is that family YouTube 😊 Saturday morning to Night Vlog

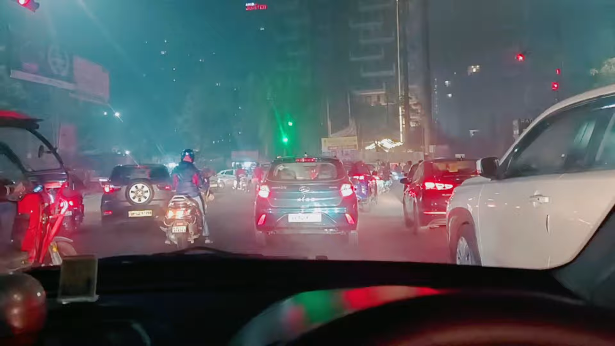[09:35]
नहीं तो मैं इस रिक्शे वाले को रेस्क्यू करके ले जाऊंगा।
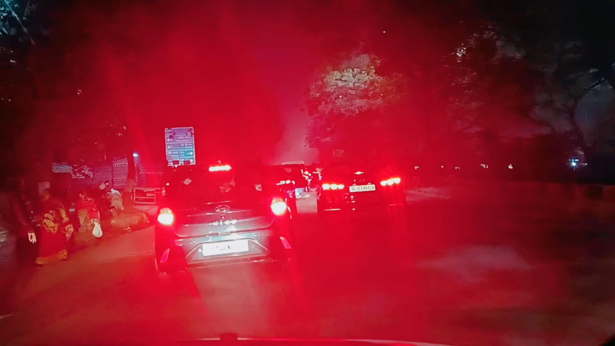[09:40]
फिलहाल ये लो जैम जैम जैम, इतना जैम, इतना जैम कि आपने शायद रोटी पे रख के भी ना खाया हो कभी जैम। यहाँ पे बहुत सारा जाम है गाइस।
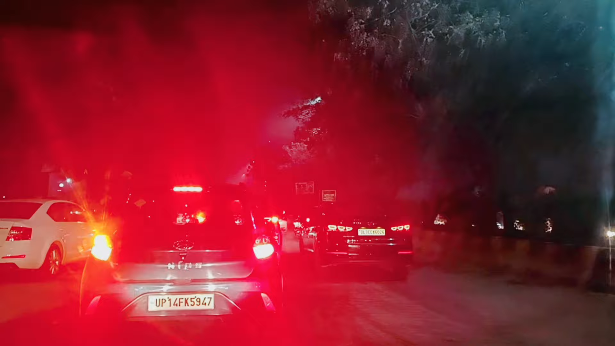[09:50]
ओ गाइस, अभी आपके चक्कर में मुझे लगी होती टक्कर। तो फिलहाल मेरे बच्चे हो गए हैं सन्नाटे में, और मैं हूँ चिन्नाटे।
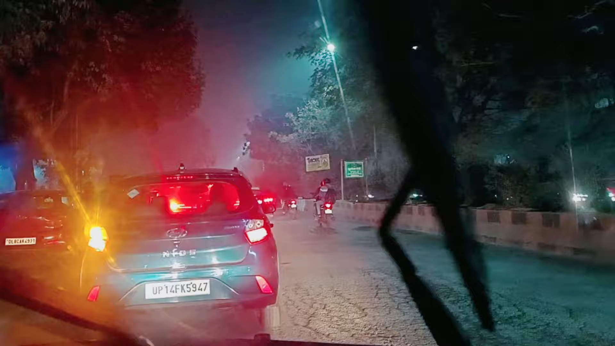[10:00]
मैंने किया गलत इशारा तो वाइपर ने कहा ओ बॉस है हमारा, वाह वाह वाह वाह वाह। नियति कर रखे गाइस इन्होंने, ये मतलब अंदर से निकलेंगे नहीं, मैं गाड़ी बंद कर चुका हूँ आके।